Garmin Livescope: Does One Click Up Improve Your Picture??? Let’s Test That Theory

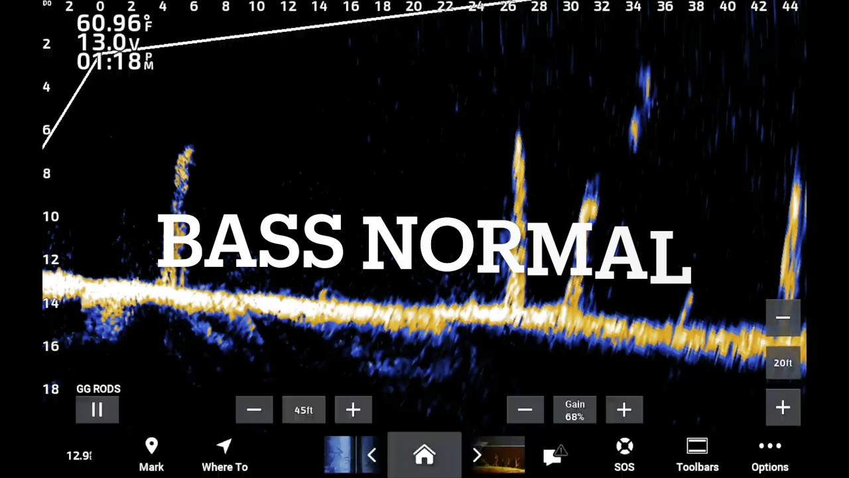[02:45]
On screen: water 60.96°F
It's noted that we're not talking about whether or not this is going to increase visibility of the jig hitting the water. Totally different conversation. Totally different test. Right here, we're simply talking about, does it make a bit better picture? I'm using 2.74 unit software, doing some testing on that, but I'm still using 2.57 on the box. Now, I think this picture is amazing. It's rusted steel. It's probably my favorite color to use all around.
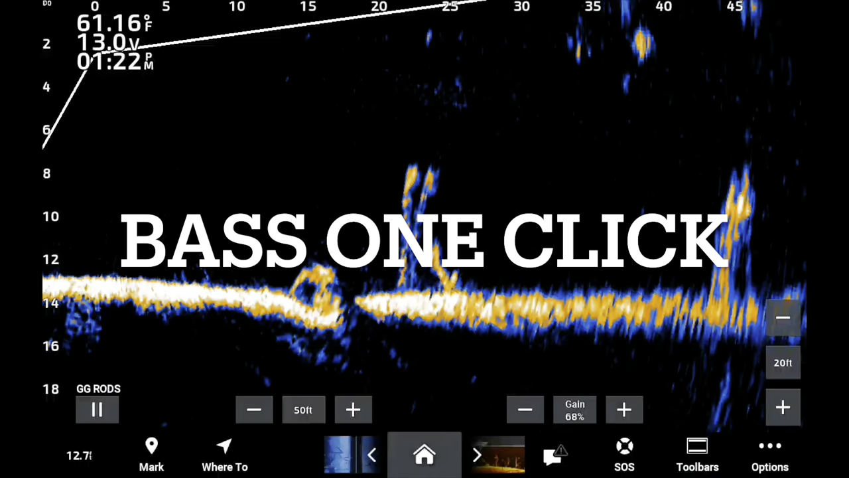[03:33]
On screen: water 61.16°F
Very good, very good clarity here. I don't see any pixelation too much. It to me, that's an overall great picture. Now this is one click up, and I want you to notice where that bait splashed the water. A lot of pixelation. And it also notes that if you do click it up, you're either gonna have to recalibrate or adjust your pitch manually because it will be skewed somewhat. But I want you to notice all the stumps, the bottom, everything has a pixelation to it. I don't know if that's it happened on the, I don't know why that happened.
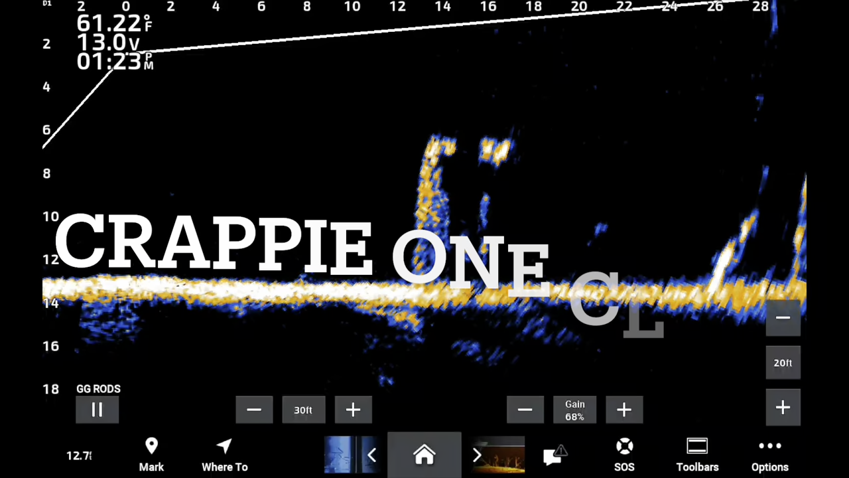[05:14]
On screen: water 61.22°F
Now this is the last cast right here with, last cast with it set of what I would consider proper Garmin orientation. Now we're finna click it up one click. Now I want you to watch the difference. Look at the difference in the stumps. Look at the difference in the bottom.
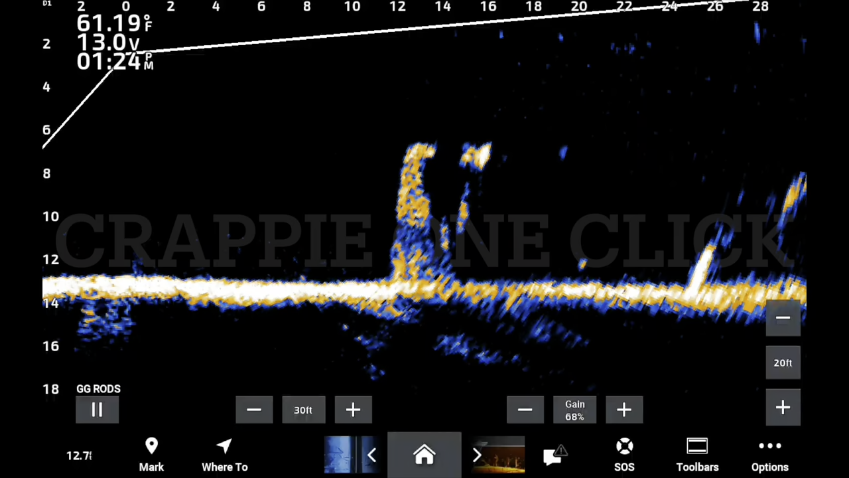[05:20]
On screen: water 61.19°F
And you can actually see, to me, the bait has some pixelation in it. Definitely picking up the surface clutter, leaves, on the surface better. A lot more surface artifact up there. Now that can be adjusted in a couple different ways. We can set our, we can get rid of that. That's not a problem. But I just noticed the pixelation. Like here's a fish swimming right here. And he has that like a pixelated look to him. So I don't know if that's a result of the one click up,
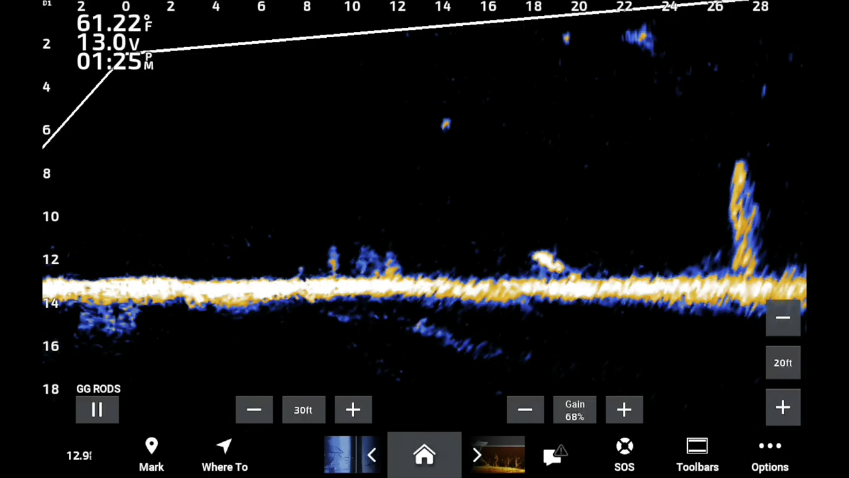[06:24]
On screen: water 61.22°F
I just do not see an improvement. I would not suggest this to anyone. I never have suggested one click up. Look at the splash right there. Look at the pixelation on that. Now, is that a reflection problem where the beams were reflecting off the surface? And it very well could be, but I don't see an improvement by clicking up. All right, guys.